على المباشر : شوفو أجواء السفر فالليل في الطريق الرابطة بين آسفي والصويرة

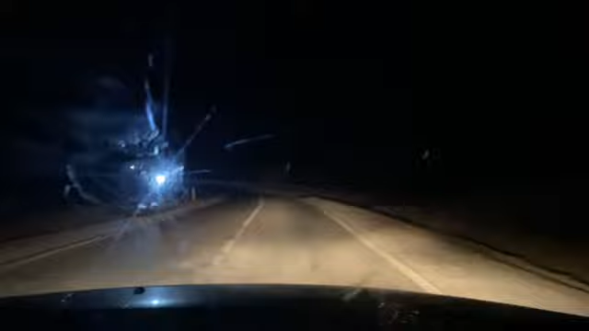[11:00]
عادي دابا كيجي شي شيفور بحال هكا دابا عنده هاد البالي هادو ماشي لاد هادو حشومه عليه دابا شوف السرعه باش غادي هوايا واخد راحته غادي ب 80 ولا ب 100 غادي طالق الليد الليد حشومه يدار الاخوان في الطوموبيلات راه كتقبلوا مع الشيفور في وجهه انا ما كنبقى بنادم راه ما كيبقاش يشوف كاينش اللي كتشوف كتولي مضطر انك توقف ولا موراك شي فيك موراك شي طوموبيل اخرى لا